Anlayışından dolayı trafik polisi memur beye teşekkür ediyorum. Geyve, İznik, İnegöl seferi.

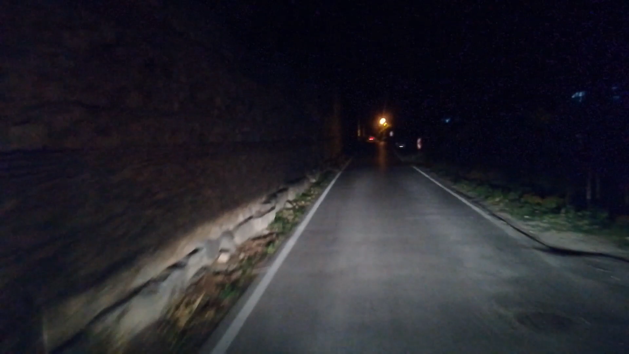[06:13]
Bayağı uzunmuş ya surlar. Vay. Tarih kokuyor sanki gerçekten. Vay. Aman ya. Dümdüz ilerleyin.
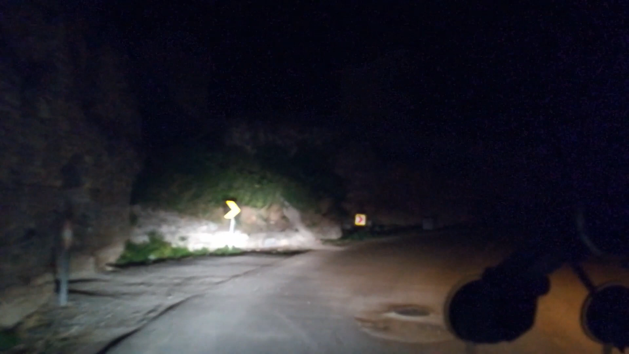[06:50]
600 metre sonra sola dönün. İznik tarihi surlar arkadaşlar. Ben de ilk defa görüyorum. Şuna bakın arkadaşlar.